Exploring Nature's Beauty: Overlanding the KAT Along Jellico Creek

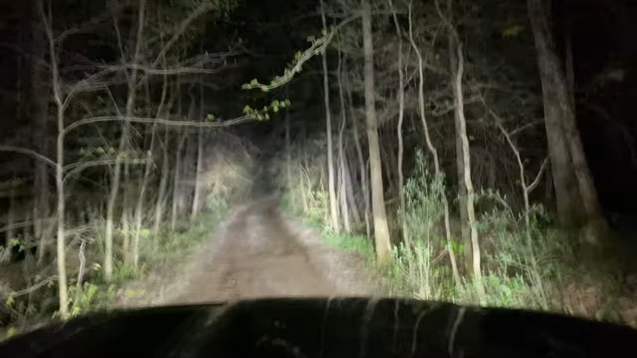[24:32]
crazy rocky trail that climbs up a mountain to the top, of a mountain where there's an active mine right now.